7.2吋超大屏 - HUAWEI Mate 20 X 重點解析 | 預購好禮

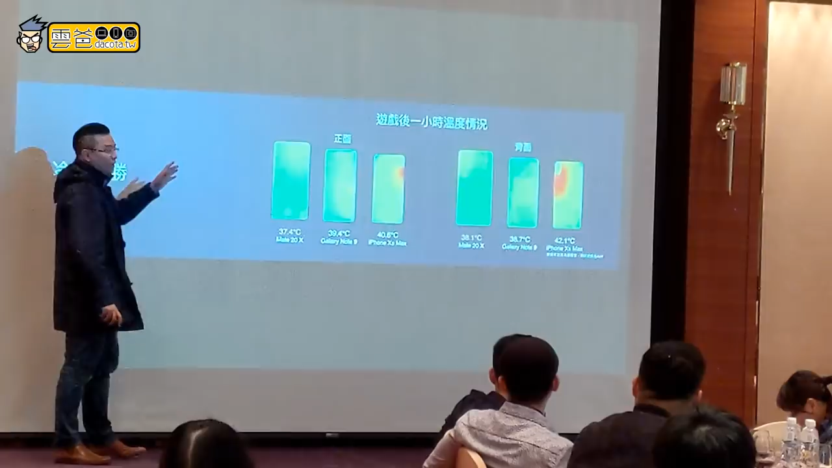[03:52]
各位可以再看一下我们在游戏一个小时后相对于其他静底的一个温度的比较情况我们依然是属于一个绿色的安全指板但其实这静底就开始出现红色的状况好